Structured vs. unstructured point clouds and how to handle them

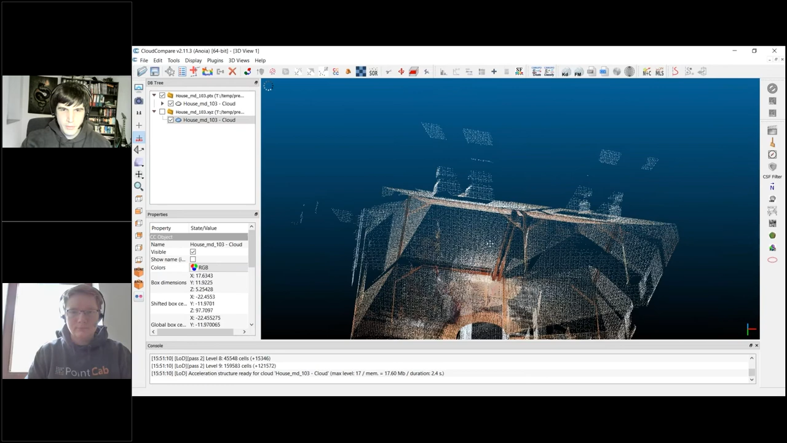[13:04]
the same as before how it looks um the same point cloud we've already used and if i turn on the unstructured one you see it's yeah
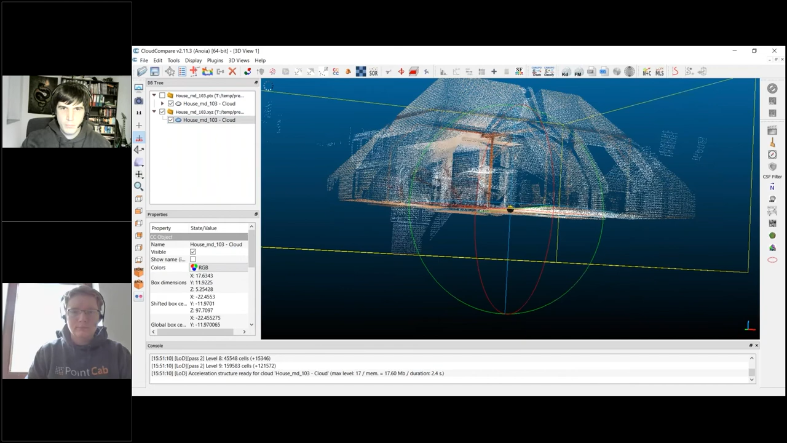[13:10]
at the same location of course we could now do a direct direct
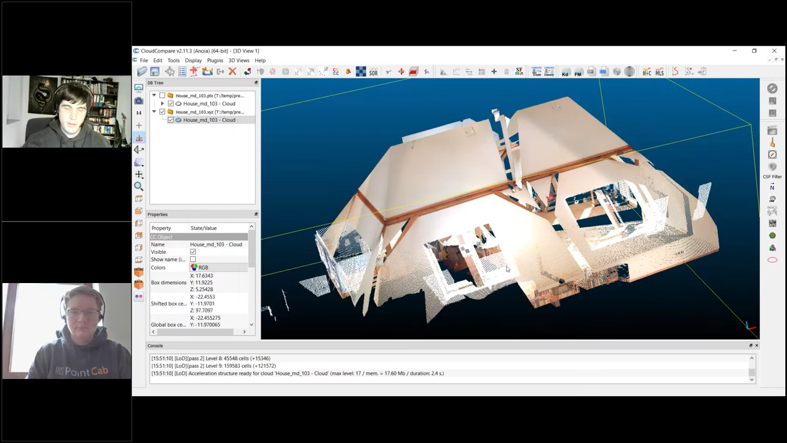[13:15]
comparison in cloud compare and compare all points if they are identical but
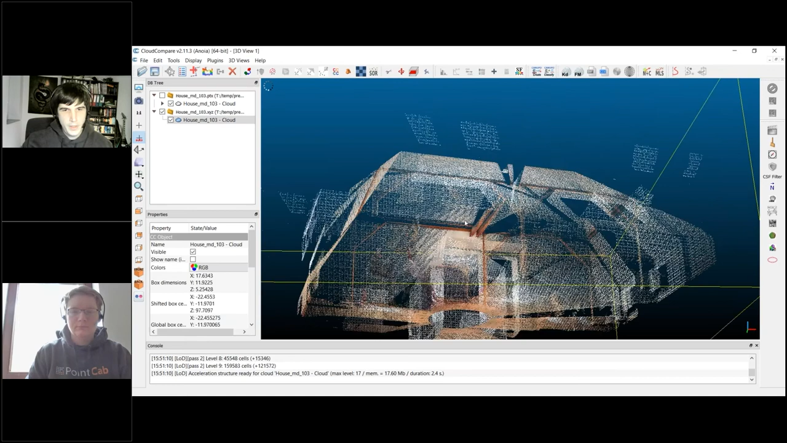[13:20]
um looking just on them should be sufficient in my opinion um
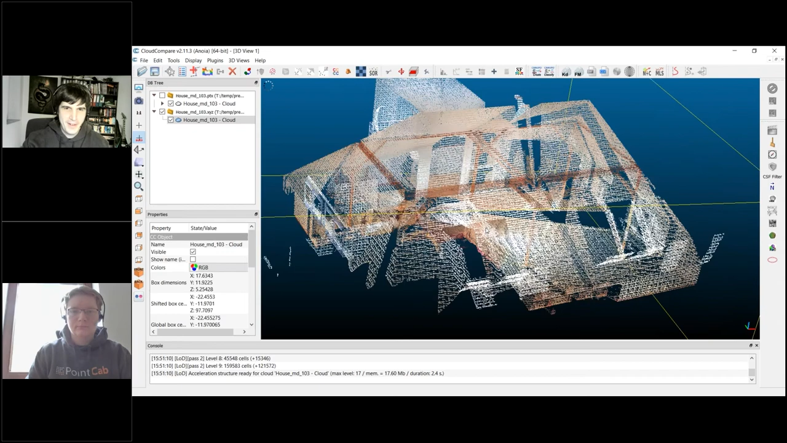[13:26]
for this explanation um
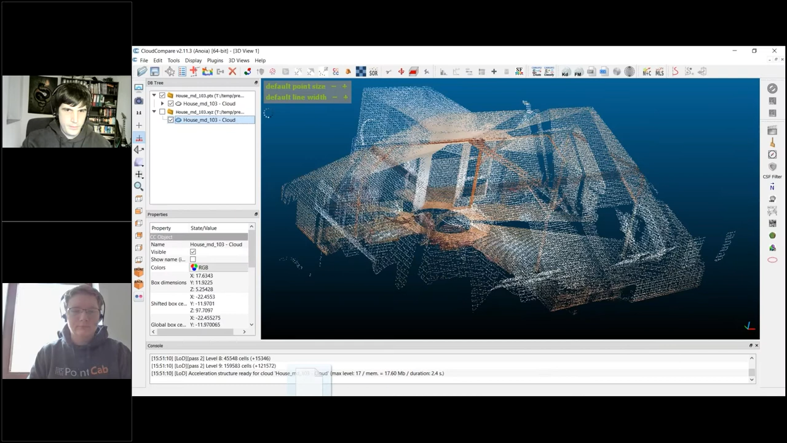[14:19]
this is a gray value and we apply
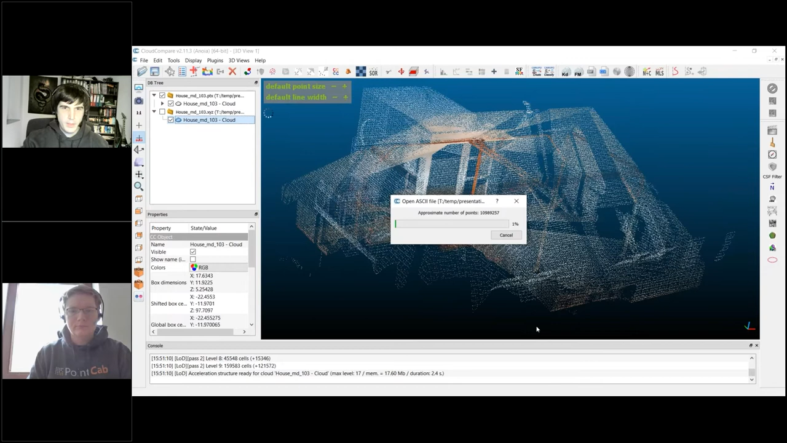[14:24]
so if they were directly interchangeable the point cloud should again be at the same location
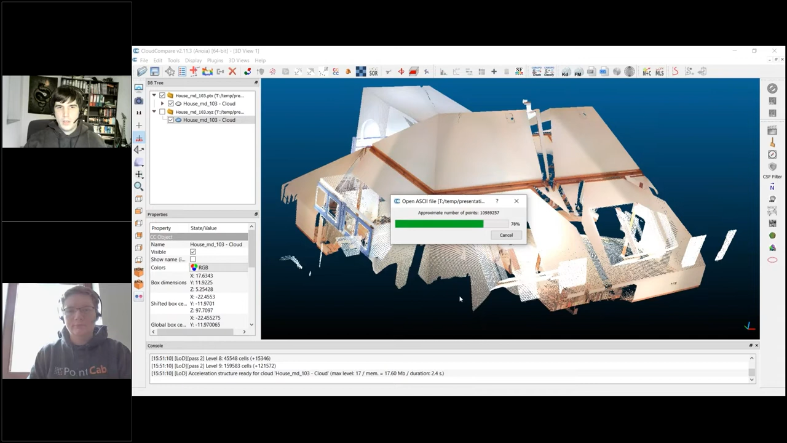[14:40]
and yeah it should look completely identical so without doing any calculation they should be at the same location but as you can see they are not
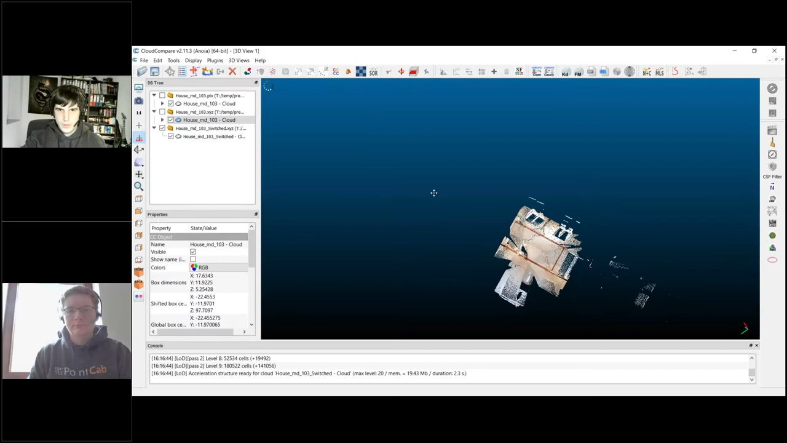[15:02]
see that it uh that it looks um
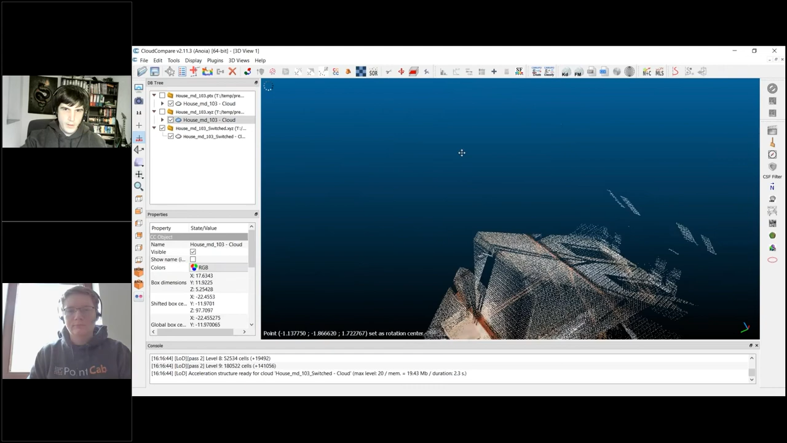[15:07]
more or less or yeah it looks the same the only difference here is that it is at a different location
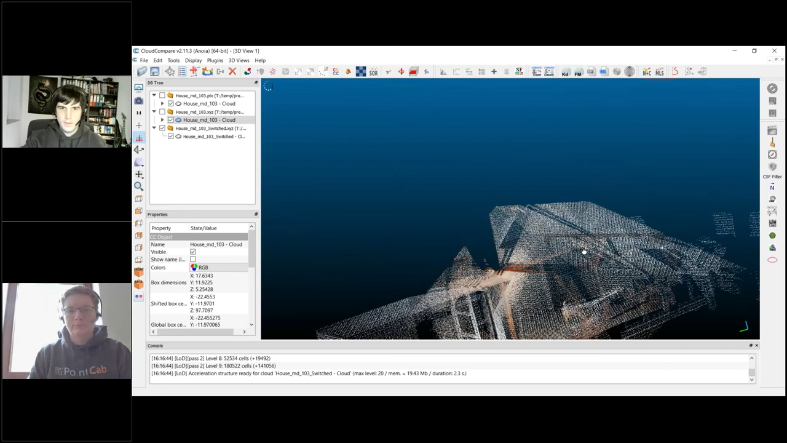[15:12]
why is that the reason behind that is of course this motion here which we didn't apply so now
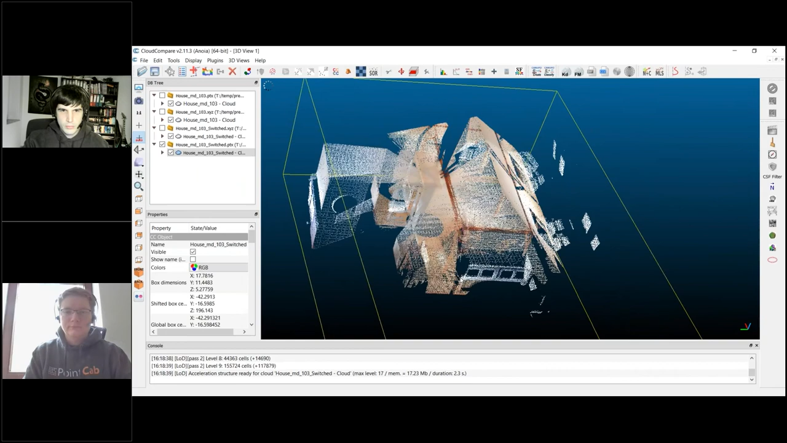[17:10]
identical to to um to the other point cloud so far except that it's at a complete other location and that we get a gotten file error when loading